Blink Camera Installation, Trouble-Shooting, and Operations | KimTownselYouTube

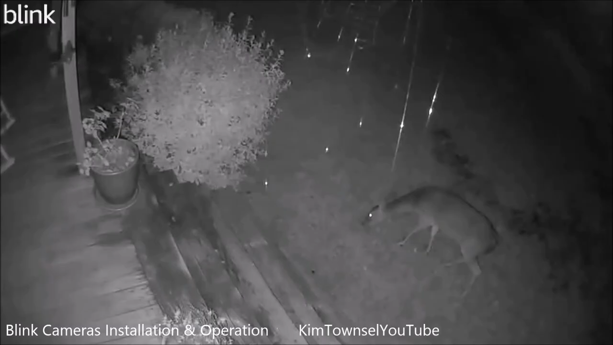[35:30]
this is a deer that was in my front yard they are very very tame and have tried to come up the steps before here's one that's just boldly